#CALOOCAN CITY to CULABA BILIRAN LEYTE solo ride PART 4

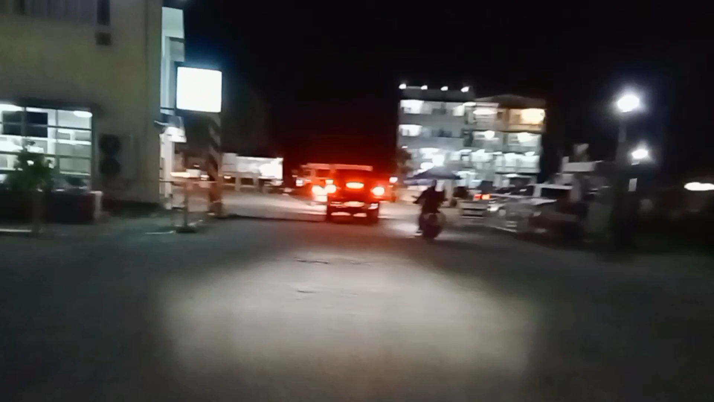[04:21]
Maliwanag naman po yung aking ilaw. Baka naman na Suzuki.
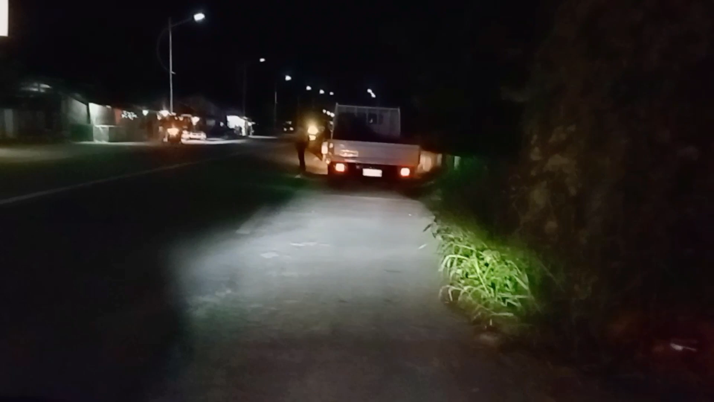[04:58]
Ito guys, yan ang dilimang kalsada.
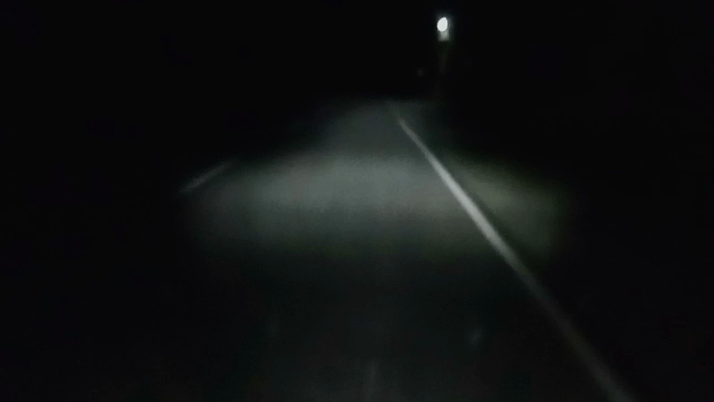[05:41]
Kalubat ng cellphone ko guys, tuloy-tuloy siya. Problema dito sa mga ganitong probinsya kasi ano, walang mga street lights pa na naka-install mismo. Check tayo guys. Ano ba?